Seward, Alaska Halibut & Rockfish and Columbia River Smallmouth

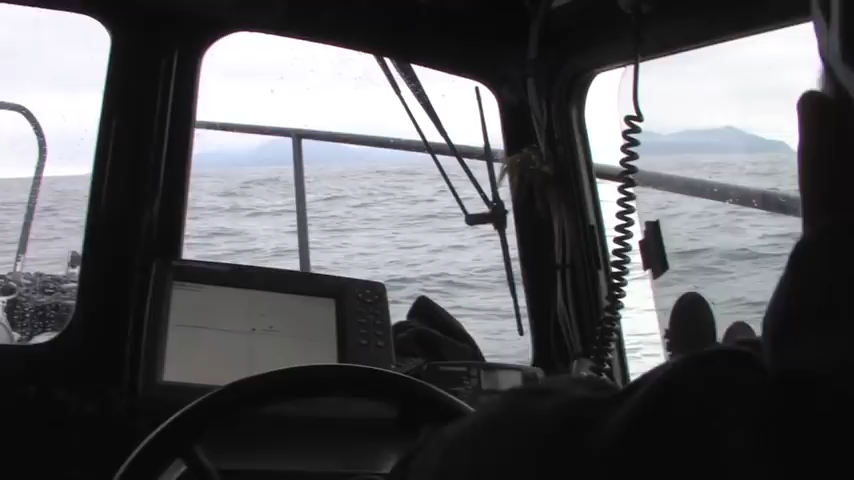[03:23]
I've got about nine holes right through here, and they're all tide and current dependent. Right now, we've got about a mile an hour drift on the tide. You can see how the plateau comes up right here,
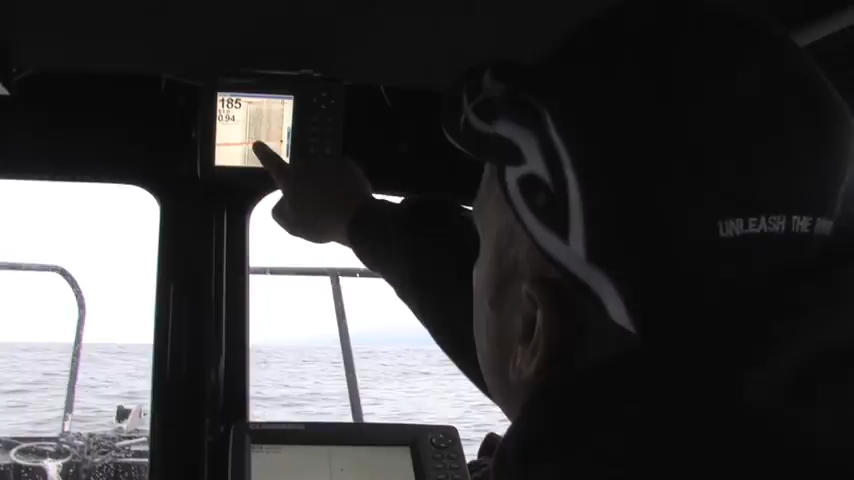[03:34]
from 700 feet was way down here, and then boom, it plateaus out. So I move my cursor right here, that gives me the exact coordinates. This is exactly where I want to drop my anchor. So if you can see here on the chart, we're currently sitting at about a 200, 180 spot right here.